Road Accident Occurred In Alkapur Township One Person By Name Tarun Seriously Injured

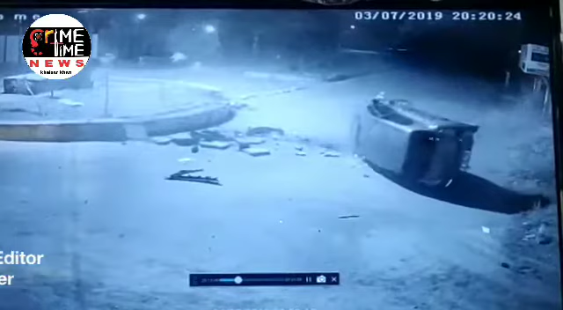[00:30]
So for the 10 minutes, 15 minutes over, nobody is coming out.
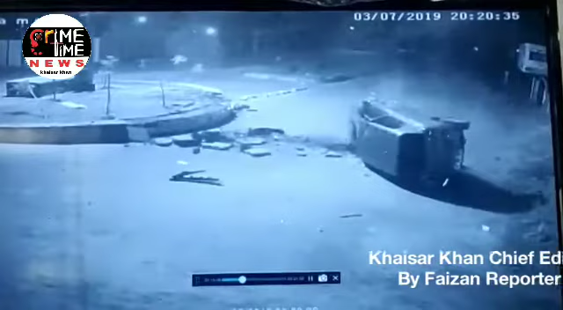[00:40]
The driver not come out. And then scooter fellow will come. He has come. See our people's nature.